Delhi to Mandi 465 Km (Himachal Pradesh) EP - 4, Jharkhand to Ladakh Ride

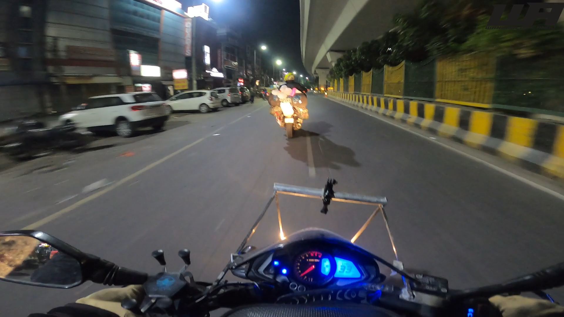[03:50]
तो उसको मैं रामगढ़ वाला बोलूँगा और इसको इनको मैं अभिषेक भैया बोलूँगा पटने वाले जो है, क्योंकि वो हम लोग से बहुत बड़े हैं। चलो अभी देखो नोएडा से निकल रहे हैं, 11:50 हो चुका है डिनर करने के बाद, देखते कितने बजे पहुँचते हैं भाई।
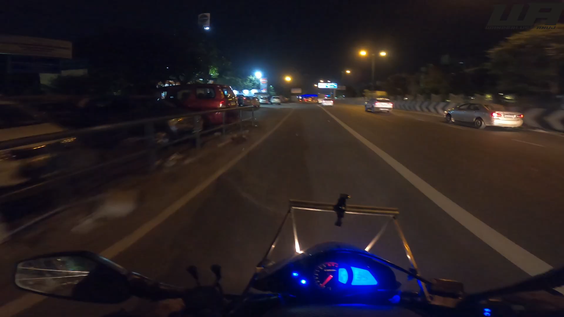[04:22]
नोएडा में तो मैं भरवाया नहीं तेल,
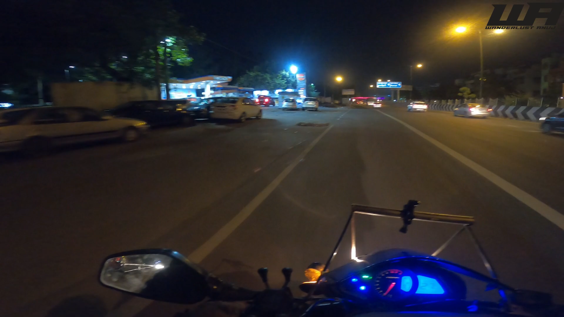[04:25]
तो अभी इंडियन ऑयल दिल्ली है, ये दिल्ली है तो डलवा ही लेते, 2 खूटी है आगे पता नहीं कहाँ मिलेगा,
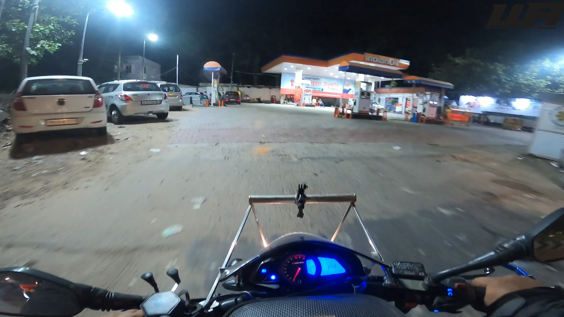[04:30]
लेकिन यहाँ पर रेट थोड़ा ज़्यादा है, 100 रुपीज़ है।
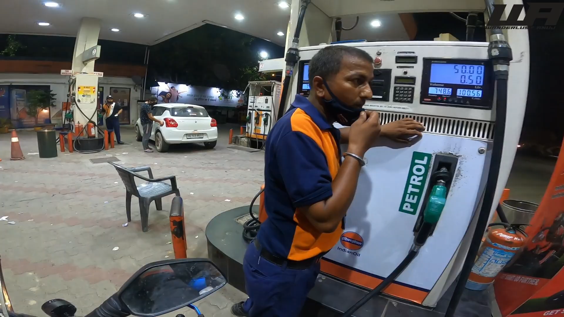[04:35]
चलो
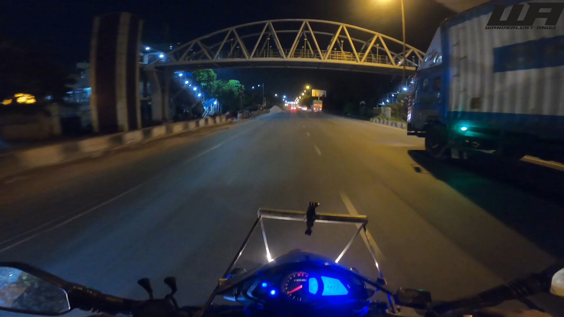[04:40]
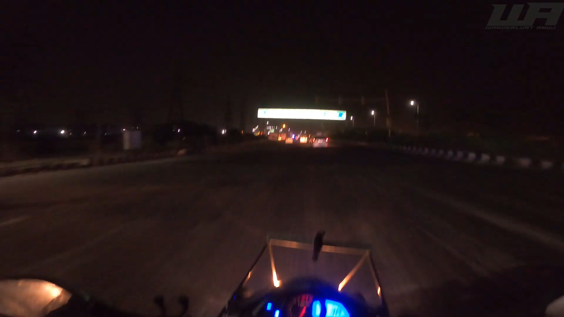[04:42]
सो गाइस देखिए पानीपत होते हुए हम लोग जाएंगे और अभी 86 किलोमीटर यहाँ से बता रहा पानीपत, सीधे जाना है हम लोग को पानीपत अम्बाला होते हुए निकलेंगे हम लोग।
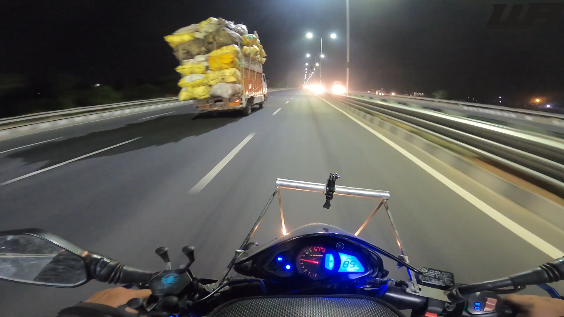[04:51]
भाई साहब देखो क्या नज़ारे हैं, स्ट्रीट लाइट भी लगा हुआ है और 8 लेन है ये, बस रोड ऐसे ही रहे तो मज़ा आ जाएगा। अभी लगभग 10 किलोमीटर से तो रूट यही है,
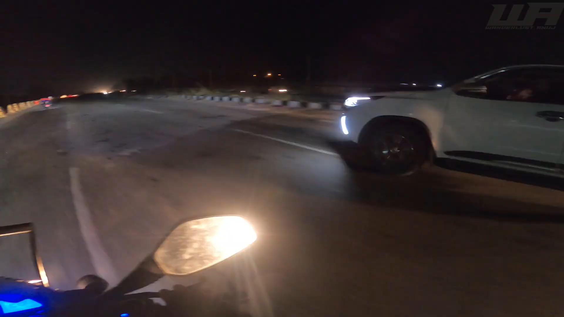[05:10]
अरे चार पांच किधर श्रीनगर आते हुए। ओके ऑल द बेस्ट।
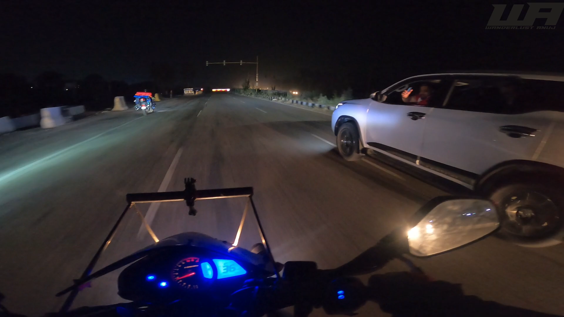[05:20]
ओके थैंक यू। ये भी जा रहे हैं लद्दाख, ये लोग फॉर्च्यूनर में जा रहे हैं, ये लोग भाया श्रीनगर होते हुए जा रहे हैं।
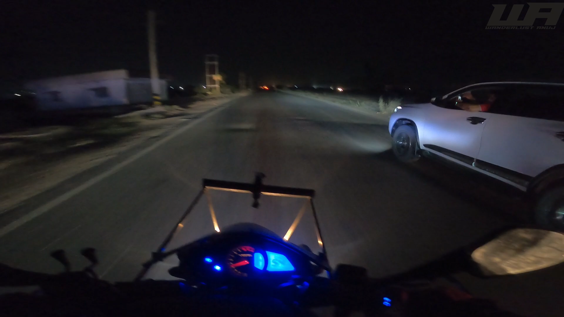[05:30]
अभी हम लोग हरियाणा तो घुस चुके हैं और फर्स्ट टाइम मैं हरियाणा आया हूँ और मेरा बाइक भी फर्स्ट टाइम हरियाणा आया है।
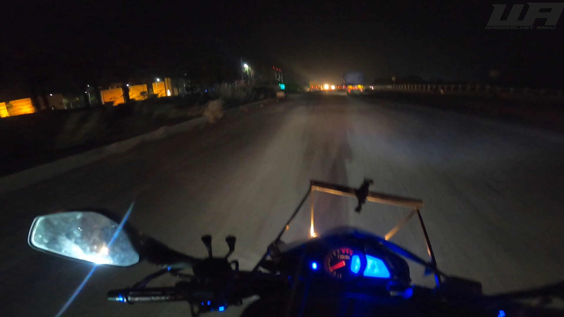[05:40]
सो देखो कितना सारा गाड़ियाँ इसमें दिखती है, इस रोड में बहुत बिजी रोड है। रात में, रात का भी 2:16 हुआ है।
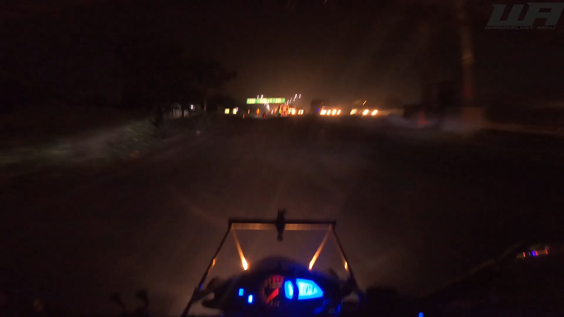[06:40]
सुबह के बज रहे अभी 3:30 और हम लोग पानीपत पहुंच चुके हैं।
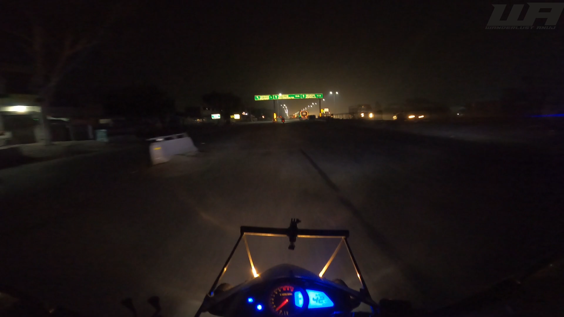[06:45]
4 किलोमीटर है पानीपत और यहां से चंडीगढ़ 152, अम्बाला 114 किलोमीटर। हीरो का कोई बाइक है, स्प्लेंडर है, पर भाई इतना भगा के चल रहा ट्रिपल लोडिंग में पूछो मत। मतलब हेलमेट तो नहीं है, लेकिन इतना मैं बोलना चाहता हूँ भाई कोई भी बाइक को कम मत समझना।
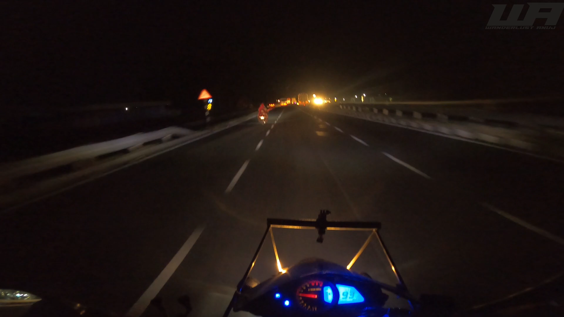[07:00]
आगे वाला देखो भयानक स्पीड में भाग रहा भाई। देखो ये
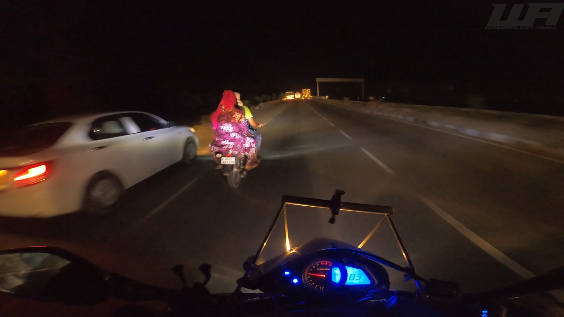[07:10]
देख रहे हो भाई कैसे चल रहा है।